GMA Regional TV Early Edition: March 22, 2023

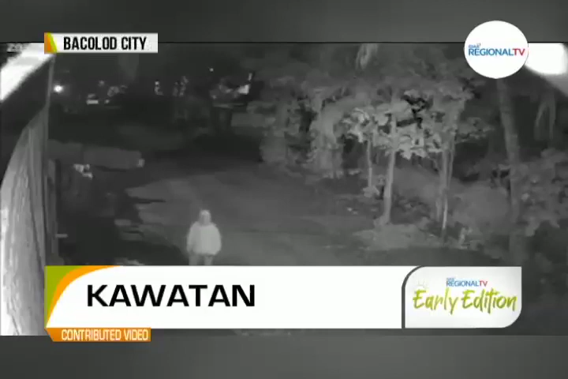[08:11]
Sa CCTV video, makitang isilos ang sininga lalaki sa pagpangawan. Ginideahan si ni ang nga hindi magahod ang gate, agon hindi makabugtaw ang tagbalay. Nagdiretsyo inis ang mga ginahigtan ng mga inogbulang ang mga manok.
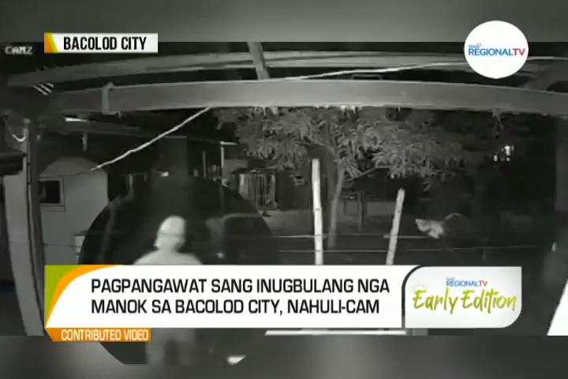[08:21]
Talalupang doon nga wala man ininagpalak. Apisar nga isa-isa sila nga ginsulod sa mismo jacket sini. Rauka ngailangan na moon porn sa mga hinalayang kawatahan bango 12 kainugbulang ang nataban sa sunod lang sa 5 kaminutos. Gila yun, nagsakay sa naghahulat ng motorsiklo kag nagpalag yung kawatahan. Sunod nilang tanan sa jacket yan.